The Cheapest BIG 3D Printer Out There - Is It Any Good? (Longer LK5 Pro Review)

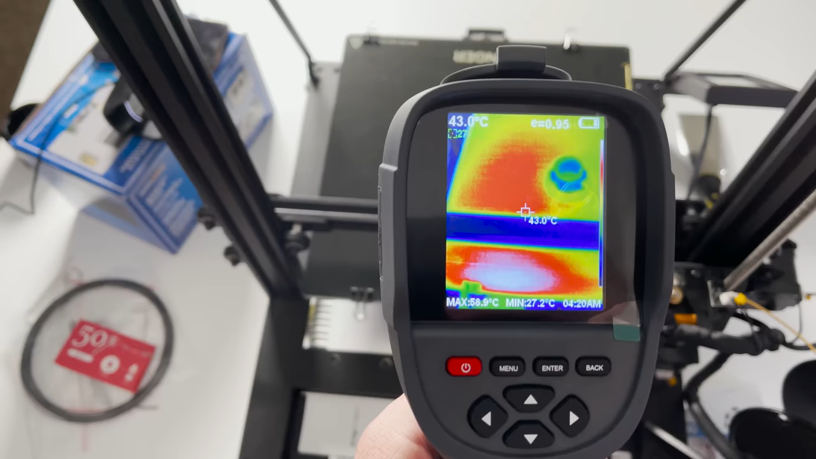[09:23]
On screen: spot 43.0°C, min 27.2°C
Now I'm doing a little bit of a bed temperature test here and you can see we're at about 57.8, 57.9.
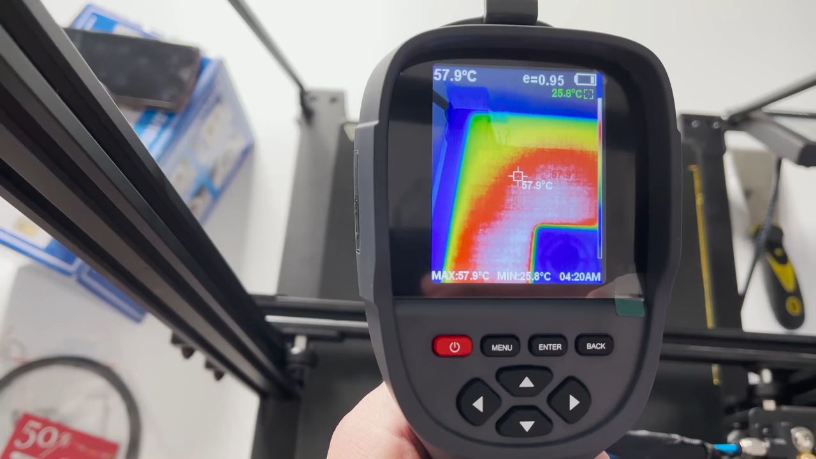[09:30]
On screen: spot 57.9°C, max 57.9°C, min 25.8°C
So this is supposed to be at 60 everywhere and it's pretty close to that. Certainly not perfect.
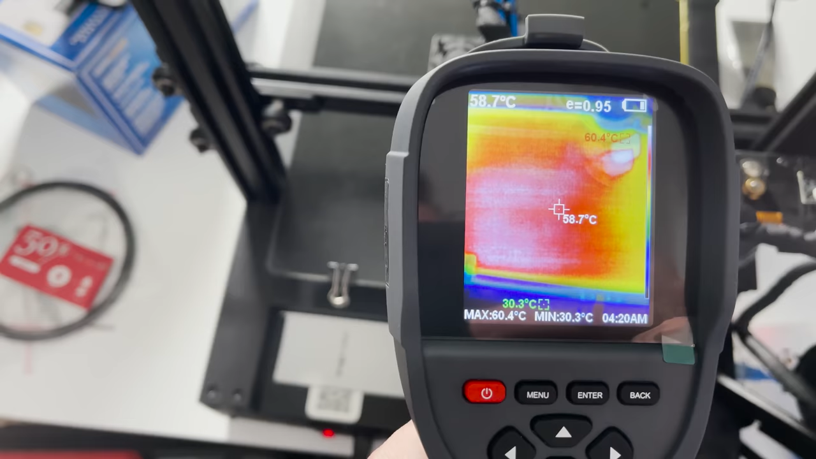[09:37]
On screen: spot 58.7°C, max 60.4°C, min 30.3°C
So I'm looking at the white number right in the beginning, 59 degrees. And if we go out towards the corners here and it's getting down in the 58 region,
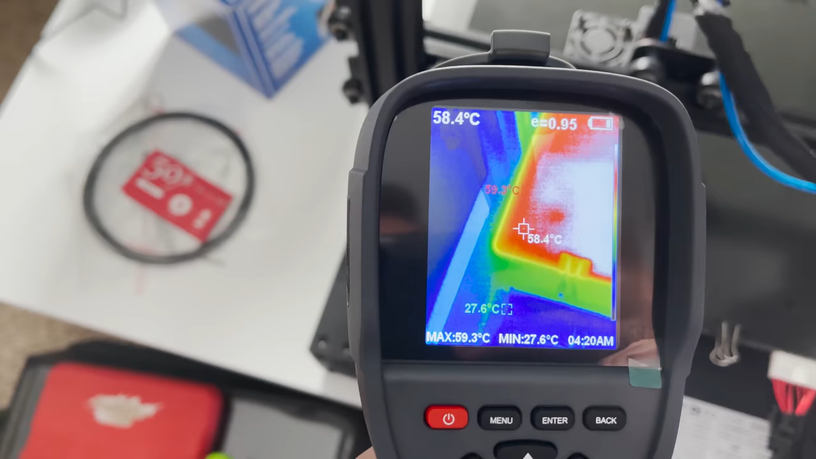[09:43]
On screen: spot 58.4°C, max 59.3°C, min 27.6°C
let's go in the front one, that one looks coolest to me. And that one gets down as low as 50.
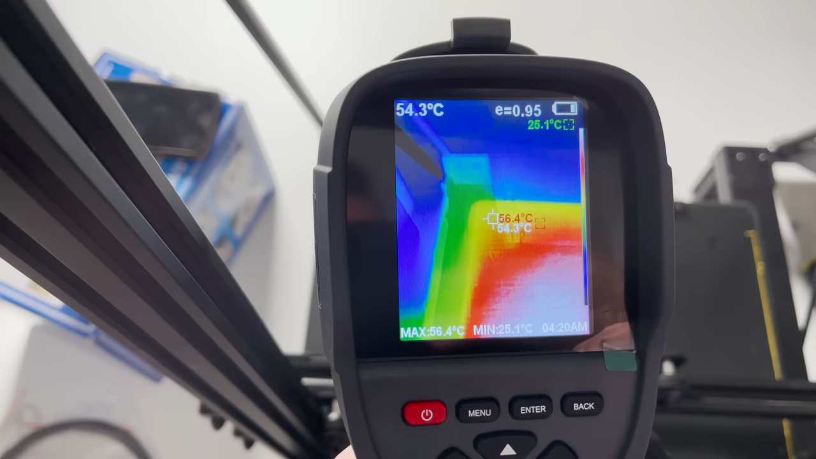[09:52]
On screen: spot 54.3°C, max 56.4°C, min 25.1°C
And the very corner, we're getting down in the 55s. It looked like it was for a second there. Yeah, 56, 55, that one's even saying 54s.
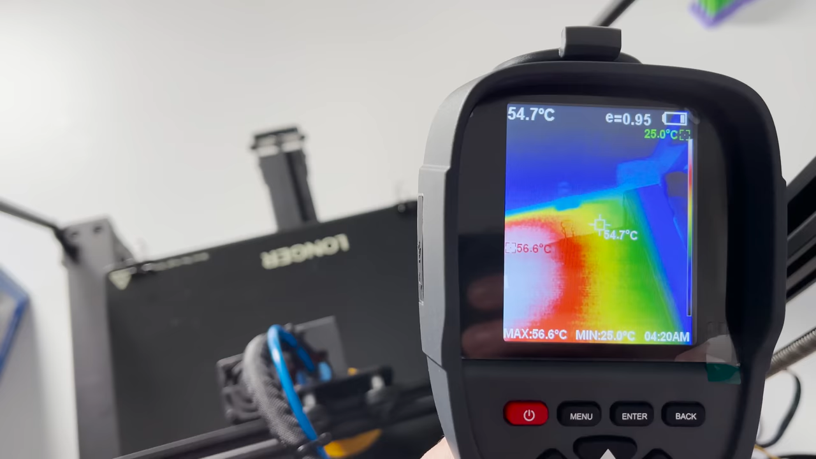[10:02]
On screen: spot 54.7°C, max 56.6°C, min 25.0°C
So those outer corners, yeah, over here, it's a little lower for sure, 53, 54.
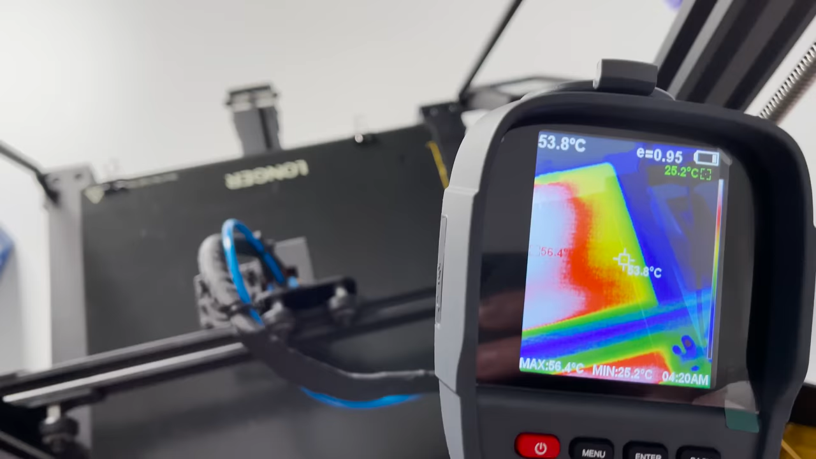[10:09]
On screen: spot 53.8°C, max 56.4°C, min 25.2°C
So that's something to be aware of. It's not totally consistent all the way throughout the bed.
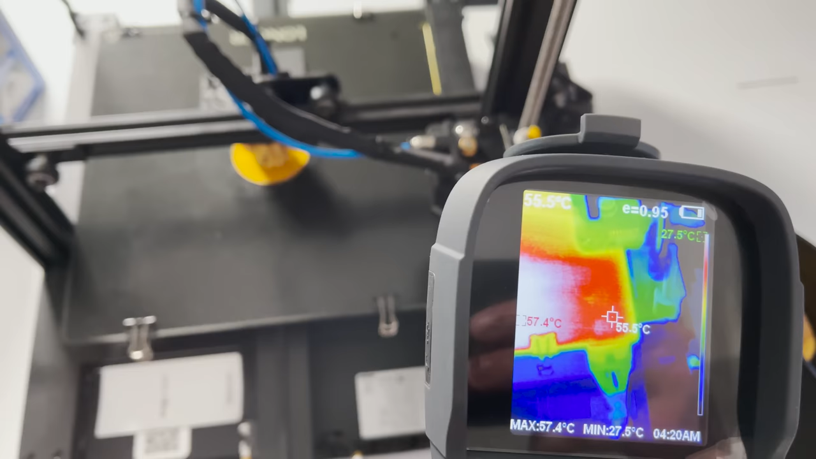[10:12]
On screen: spot 55.5°C, max 57.4°C, min 27.5°C
And, but mostly it's staying in within about five Celsius of the rest of the bed.